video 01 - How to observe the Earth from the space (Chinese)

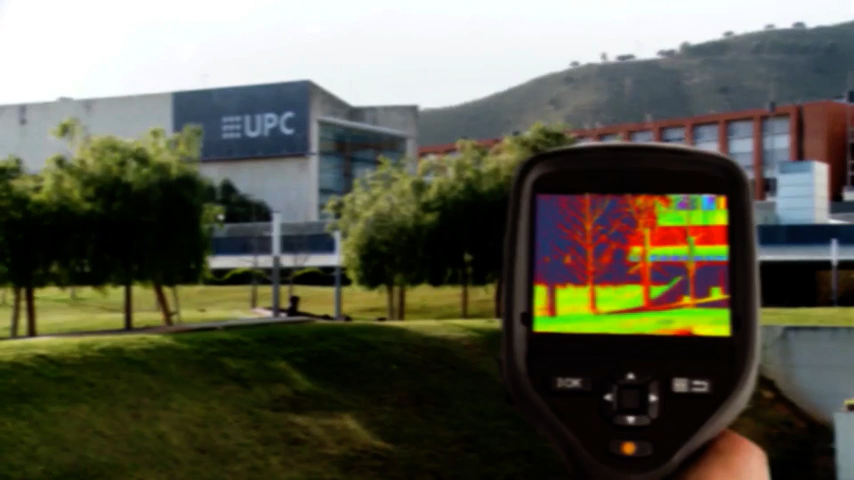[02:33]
即使在黑暗中利用红外线传感器还可以看到物体发出的红外辐射